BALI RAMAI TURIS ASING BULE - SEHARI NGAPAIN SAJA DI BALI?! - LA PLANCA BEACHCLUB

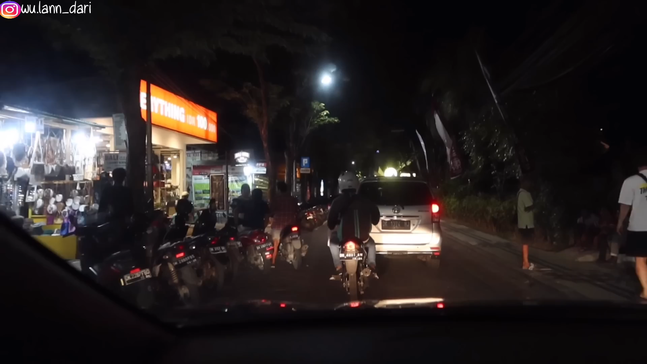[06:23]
Sendal Cewek lagi Wow Jalan Legian Sudah ramai Guys Toko-toko Sudah buka Itu hari Sama si Amel Waktu bulan Oktober Itu Toko masih tutup Semua Sekarang Tengok
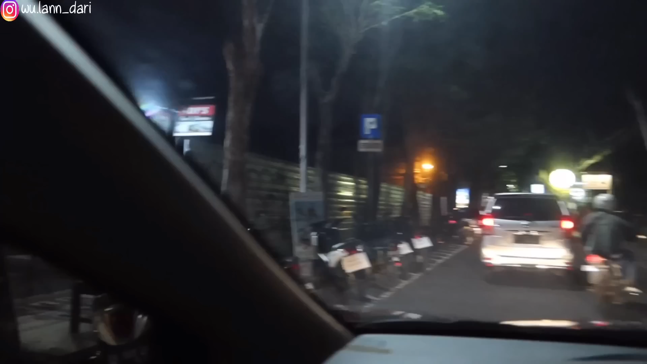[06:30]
Semua sudah buka Ini jalan Fenomenal Jalan
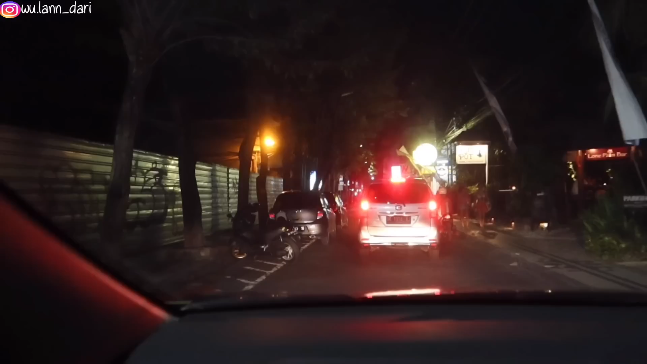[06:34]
teramai Dengan Turis Kalau sore Gitu Atau malam Gini Turis biasanya nongkrong Nongki-nongki Begini Lepak-lepak Gitu ya Sudah mulai Banyak turis-turis
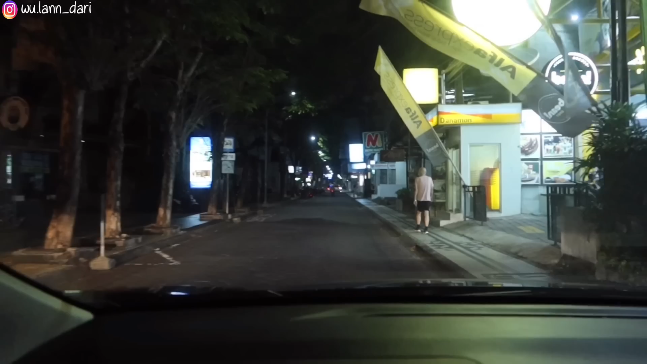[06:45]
Sudah ada yang jalan kaki Sudah ada musik-musik live Ada turis yang pakai bra Lagi
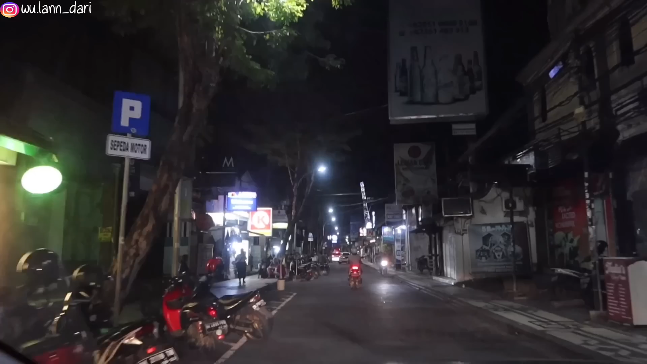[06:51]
Pus Ini nyataan Nah inilah namanya Monumen Bombali
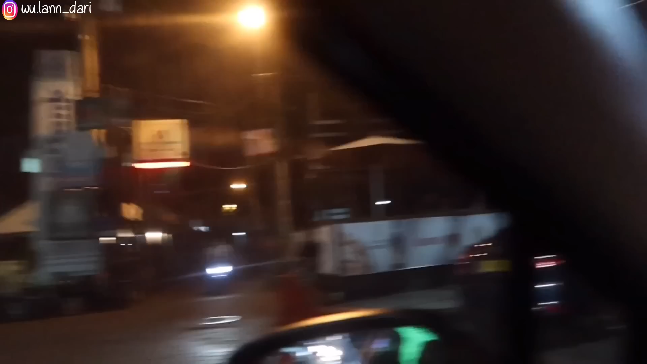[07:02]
Kisahnya dulu Di sini Yang di sini Ini ngam Tepat sini Yang di bom Ini loh Cafe
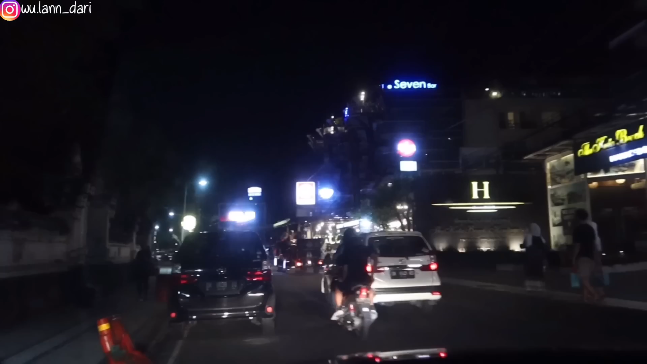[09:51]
Ramai Ramai Ramai Nah itu Wow Ini golongan-golongan dari Dubai itu Oh that's mine Ada kuda
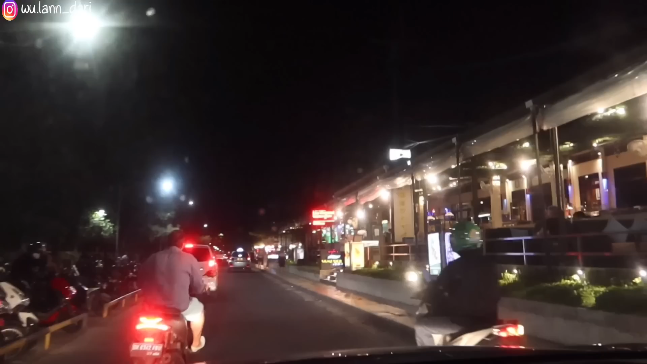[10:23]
Ini kemarin tuh tutup guys Sekarang sudah Nah Ramai lagi Wow Ada live music
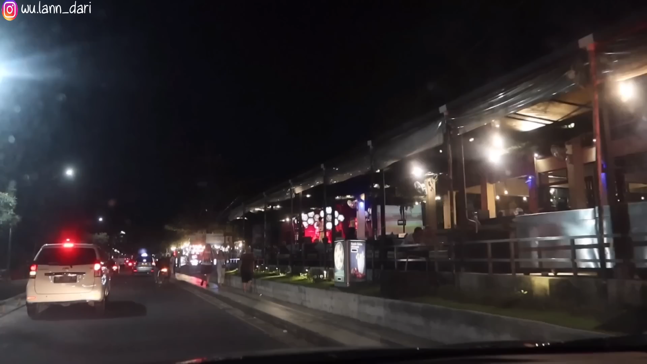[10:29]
Harus kesini besok Mantap Nah ini sudah buka semua Tempat lepak Bisa kita lepak disini ya Cantik nih
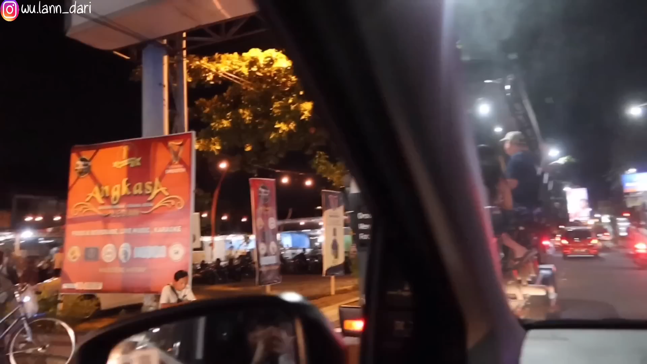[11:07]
Keren kan Ini loh rame sih nih Area sini Jambut Bali Sudah hidup lagi
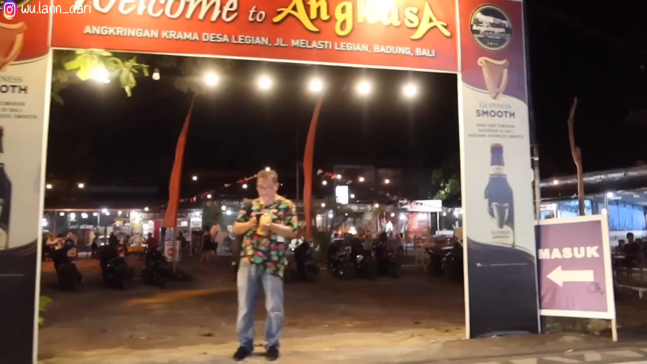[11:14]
Ini dimana bookingnya ya tiketnya Tapi khusus khas untuk orang-orang putih ya Orang-orang bule
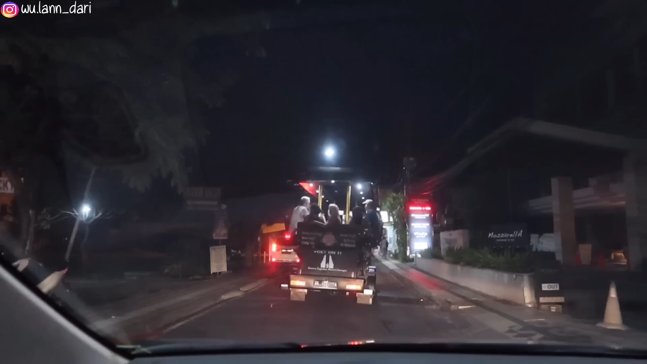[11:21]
Kalau kita yang naik macam aneh Iya pasti tuh Macam ada website-nya gitu pasti ya
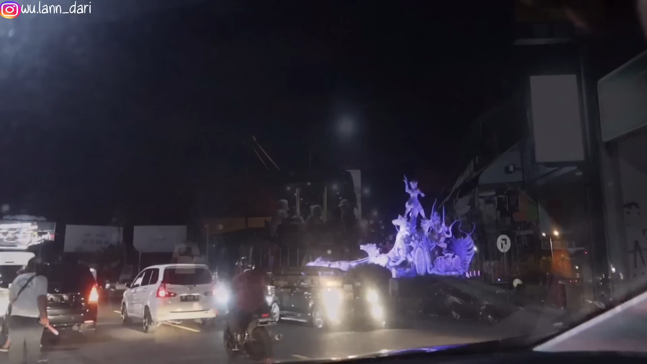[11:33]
Patungku udah Kalau malam hari cantik banget Dia lampunya warna-warni